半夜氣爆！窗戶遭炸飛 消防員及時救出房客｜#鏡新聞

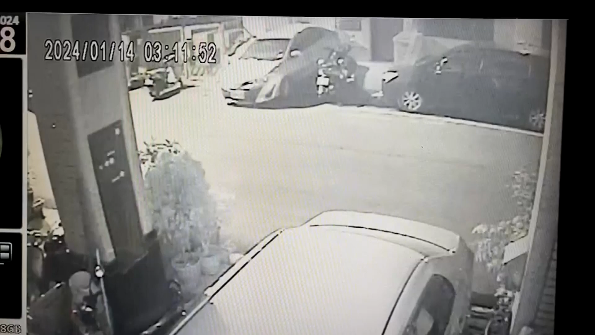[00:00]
爆炸了啦齁。那铁窗看到铁窗吗？ 大半夜突然火光一现，
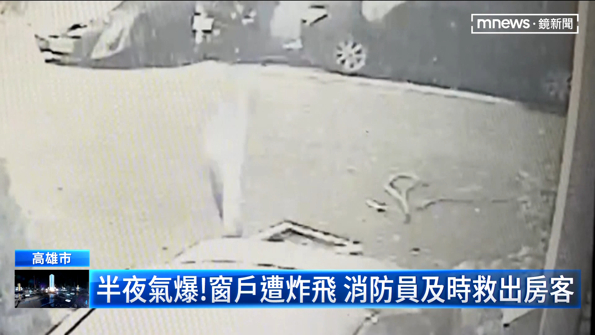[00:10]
伴随着巨大爆炸声响，瓷砖跟阳台窗户全部从天而降，散落一地。